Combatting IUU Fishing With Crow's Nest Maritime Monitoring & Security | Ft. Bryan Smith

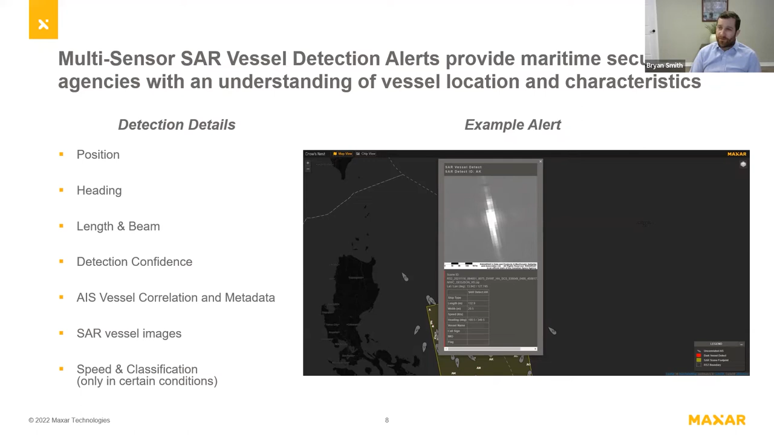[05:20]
You can also get speed and class of vessels in certain conditions. It's a really, really compelling capability for covering broad areas and just having an enhanced view of maritime activity. With that said, there's some shortcomings on a SAR vessel detection capability.
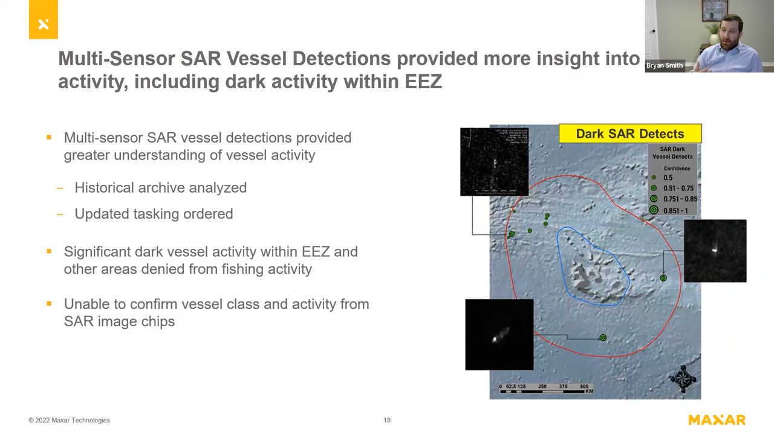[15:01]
We analyzed historical up archives or tasking and were able to just start to see activity. With that said, we couldn't confirm the activity that was occurring based off of those SAR images. That's where we brought optical into there.